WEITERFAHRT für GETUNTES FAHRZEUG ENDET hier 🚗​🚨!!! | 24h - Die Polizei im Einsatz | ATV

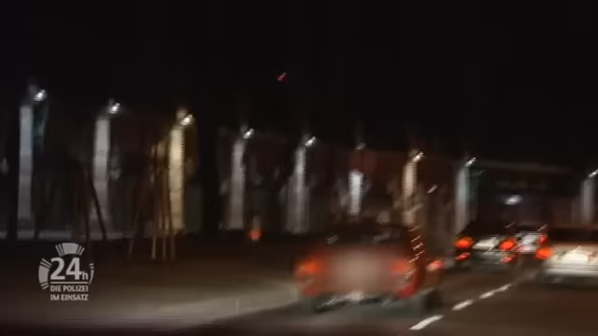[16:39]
Dabei erweckt ein Ferrari die Aufmerksamkeit der Polizisten.
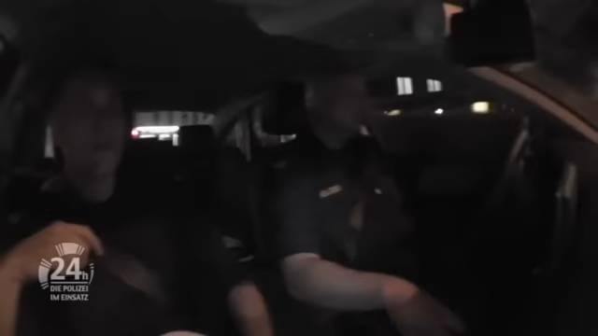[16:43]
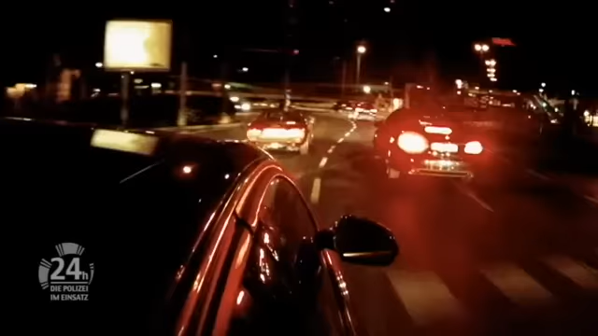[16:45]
Das Fahrzeug fällt zwar nicht in die Kategorie der Autotuner, ist allerdings viel zu schnell unterwegs. Die Verfolgung wird aufgenommen. Waren Sie uns nach, bitte?